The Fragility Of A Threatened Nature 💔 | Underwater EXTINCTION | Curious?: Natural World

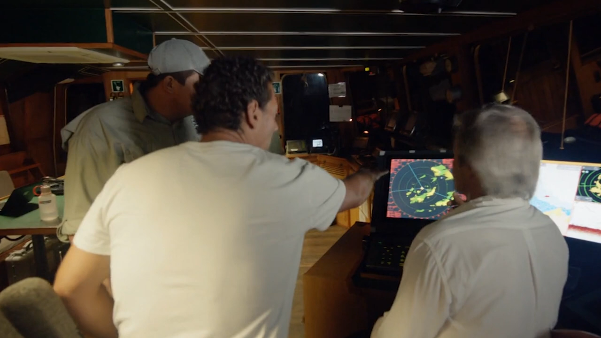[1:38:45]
Do you see the boat there? Uh-huh. At what distance?
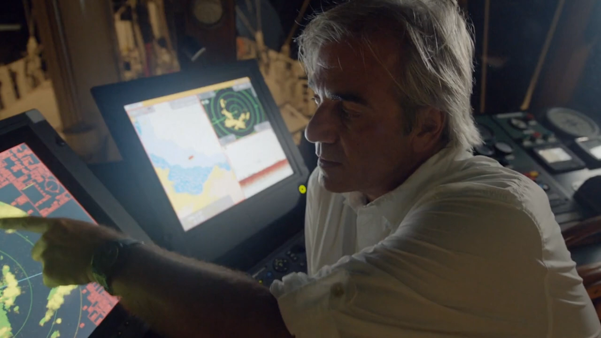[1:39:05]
Earlier, this boat came within 3 miles of ours.
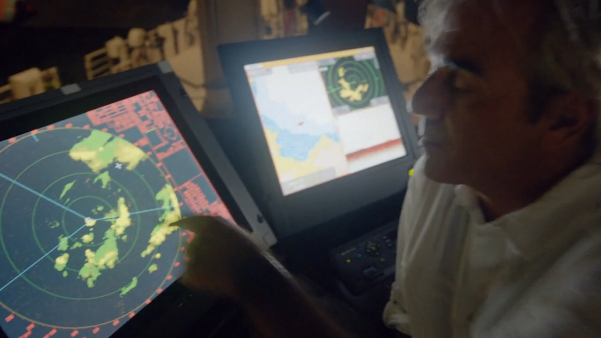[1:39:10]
Clearly, it was completely inside the park boundary, so the fishing equipment could be just about anywhere.
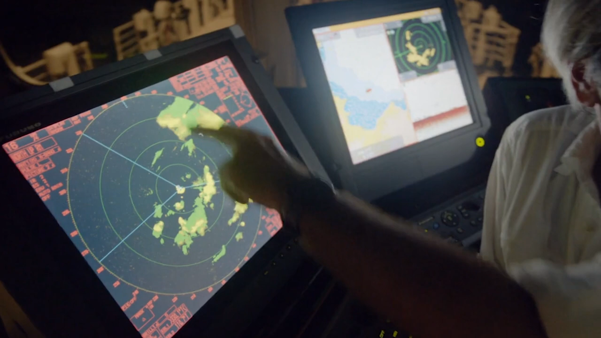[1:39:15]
What they do is cast their lines, then leave the park limits.
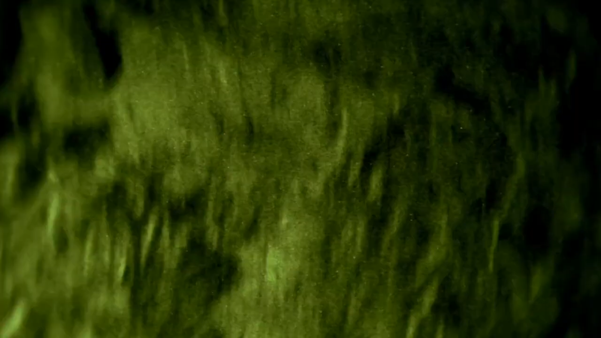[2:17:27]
In just one night, around 200 to 300,
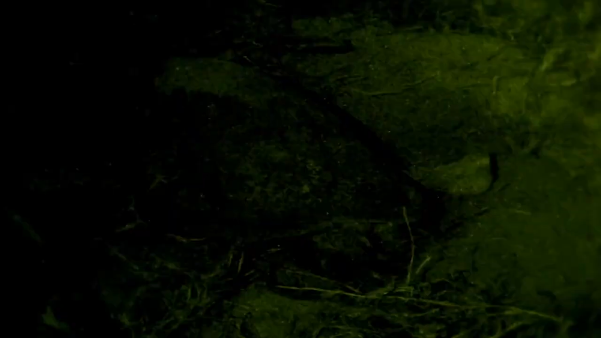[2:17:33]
maybe even 400 leatherback turtles would come. Nowadays, sometimes one or two, maximum five come.
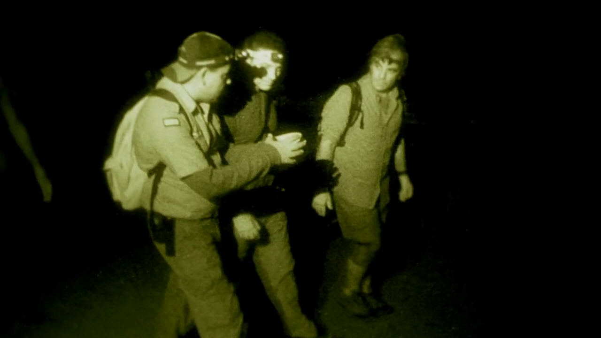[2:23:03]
This way, we can get an overall idea of what is happening on the beach, of whether there are people and turtles or not. The idea is to have some time to calmly analyze the situation.
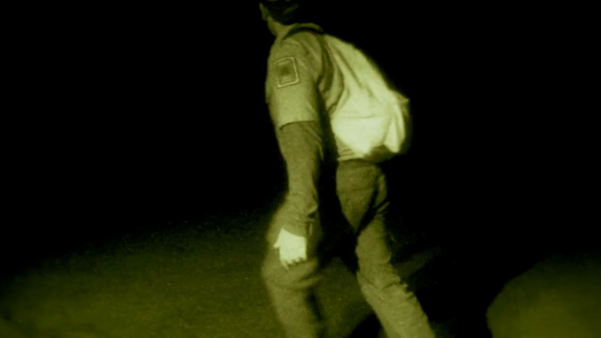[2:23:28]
Those lights over there, what are they?
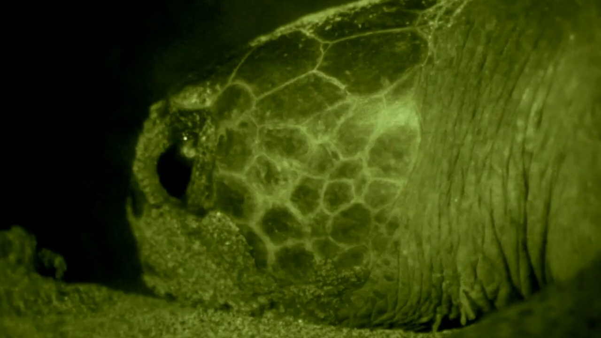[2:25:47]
We'll start by measuring the length and then width of the shell.
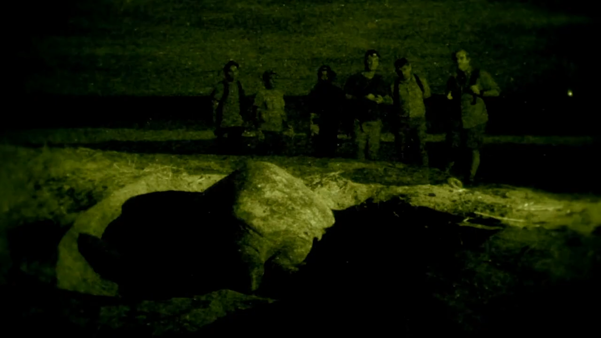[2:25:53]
You can check on the other side to see if the turtle has a metal mark or tag. If it does, read out the identification number so she can log it. Okay.
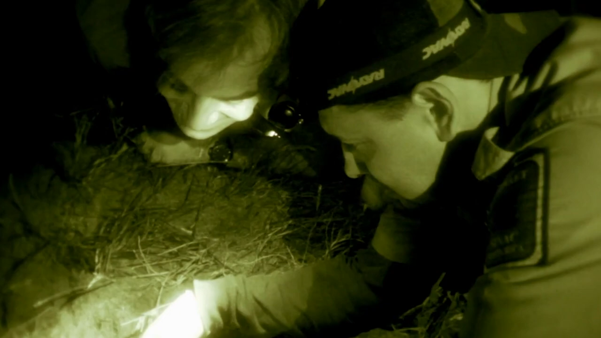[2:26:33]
I'm going to dig a bit so we can see better.
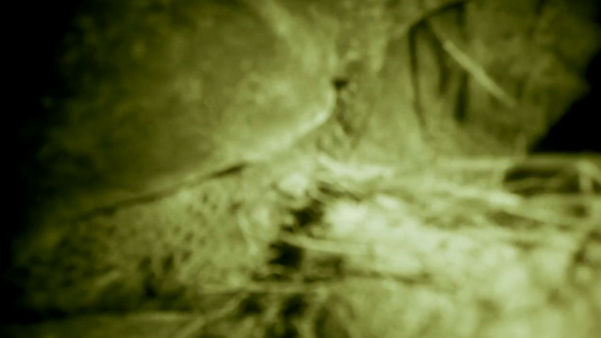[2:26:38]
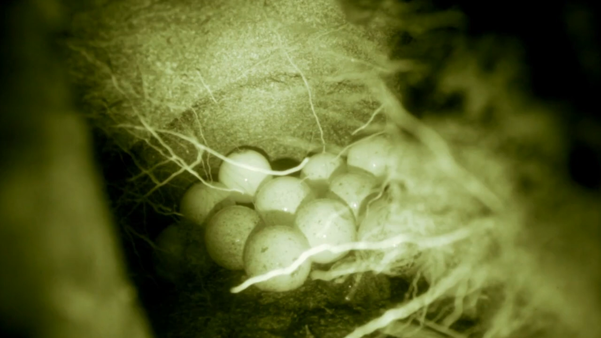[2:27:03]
Today we're going to move the eggs to a different location here on the beach. So you'll be able to see how we move them.
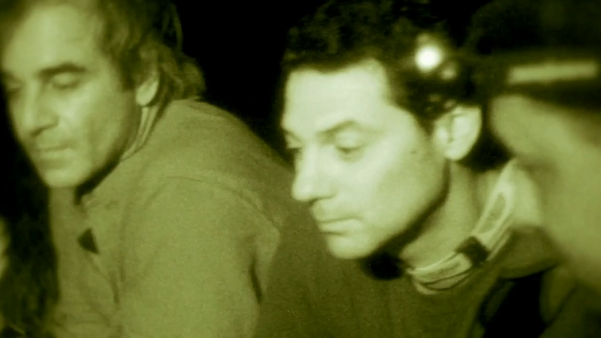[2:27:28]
But at this time, we can't protect the beach 24 hours a day.
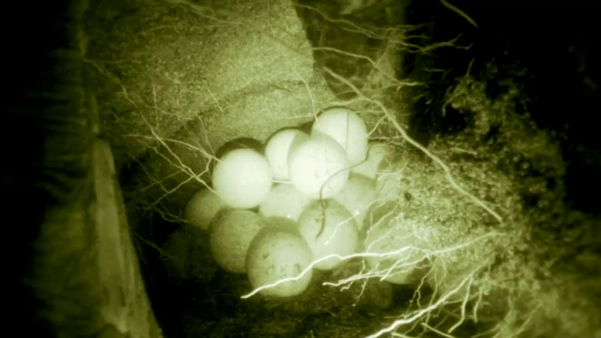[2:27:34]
So we have to move the eggs to a safer location.
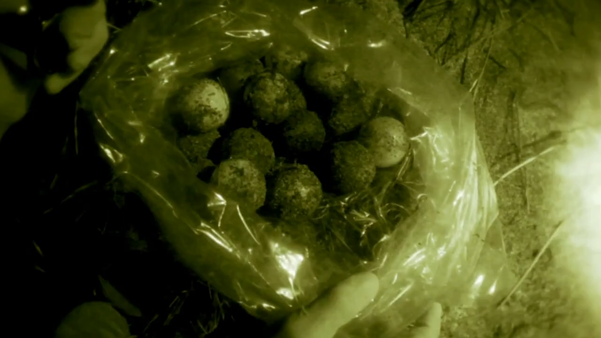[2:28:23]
How long does it take? She can last 10 to 15 minutes. She's still laying eggs.
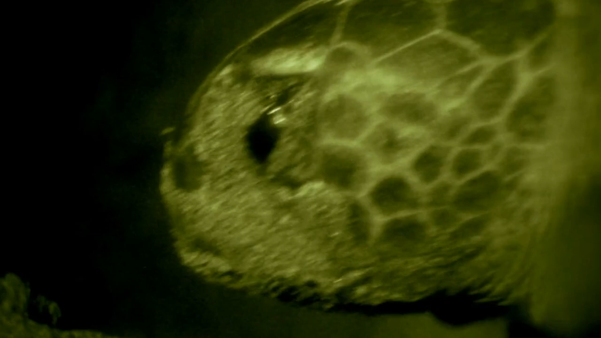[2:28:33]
Como las baulas tienen, ella tiene el momento que está poniendo los huevos, tiene un momento de.